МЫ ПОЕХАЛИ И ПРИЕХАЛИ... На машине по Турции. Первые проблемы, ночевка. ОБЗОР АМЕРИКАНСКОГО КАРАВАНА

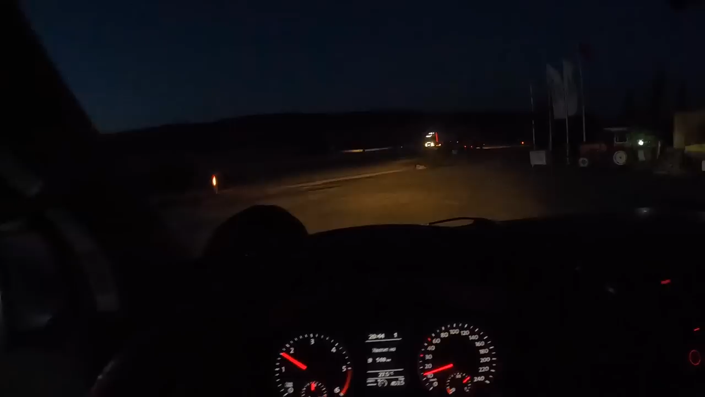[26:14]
посмотрите как красиво и как масштабно светится коня ночью надеюсь вам камера